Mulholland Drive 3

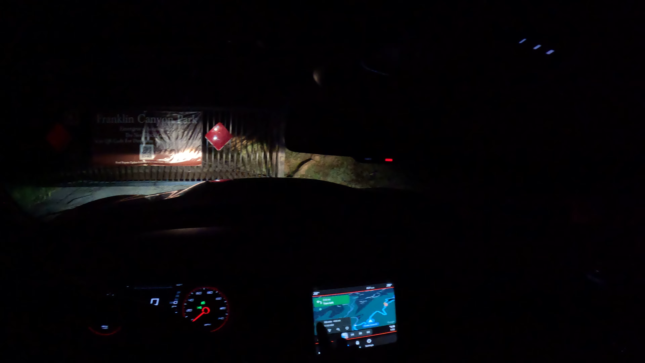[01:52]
southeast on Franklin Canyon Drive toward Upper Franklin Canyon Drive Trail.
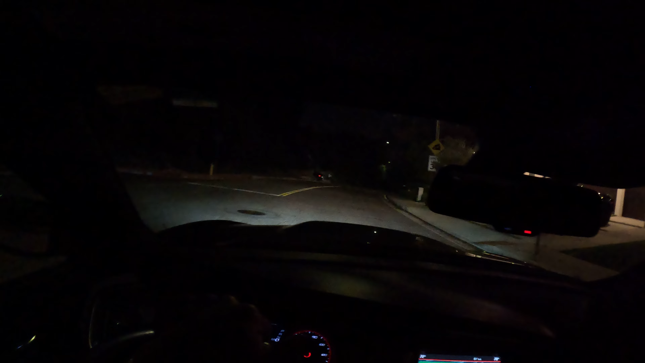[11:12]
turn right onto Hutton Drive. Take the next right onto Hutton Drive.